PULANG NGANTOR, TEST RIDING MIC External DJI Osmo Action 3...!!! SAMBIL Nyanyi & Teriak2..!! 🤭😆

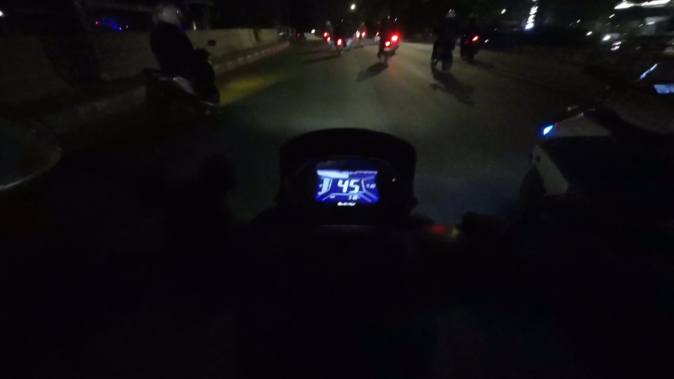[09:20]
Kalau nggak ingat gue bas pulang dari streamnya aku lagi motor kedut-kedut lampu jauh. Anjing. Situ keren banget kan lampunya. Apa sih? Motor apa? Oh, ODV, ODV ya. Ya, mahal-mahal. Silapa seret-seret lampu jauh ya. Sial banget. Ya udah lah, keluarin lah, suka-suka dia aja.
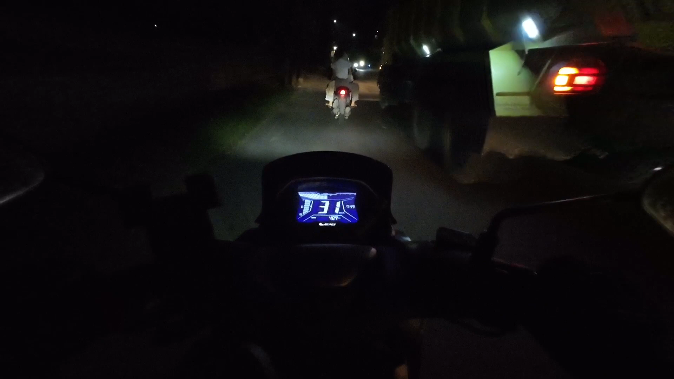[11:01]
nah, belok kiri di sini nih, mau nolong dulu, baru kita lanjut pulang, meter-meter. Oke, kita lanjutkan nanti. Kita off-cam dulu abis sini. Belok kiri, ibu penasaran nih apa lho, si Wihara, VDR itu, VDR.
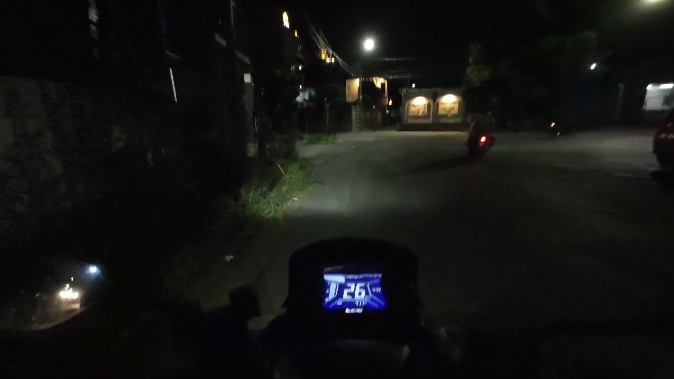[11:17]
Wihara kali ya?
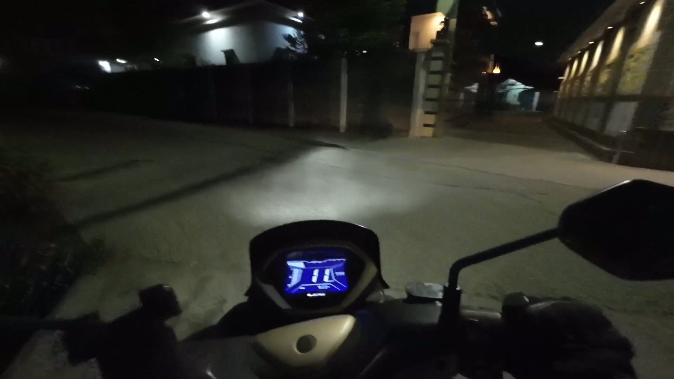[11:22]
Iya ya, bentukannya sih, iya. VDR bener, Wihara kayak bentukannya.
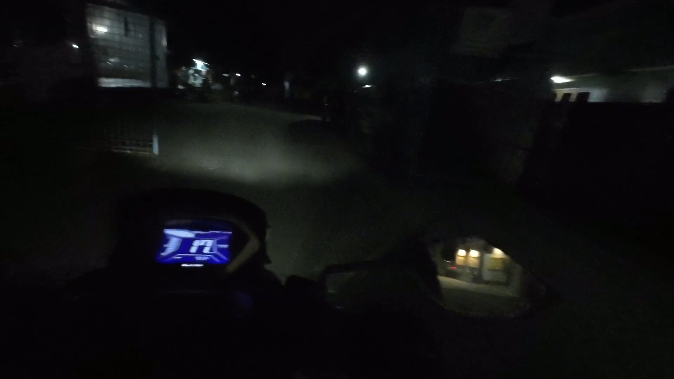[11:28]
Oke, off dulu ya. Polisi ada mendadak itu. Tadi mobil berhenti mendadak ya. Gue kira polisi ngantuk, teman tuh motor polisi itu.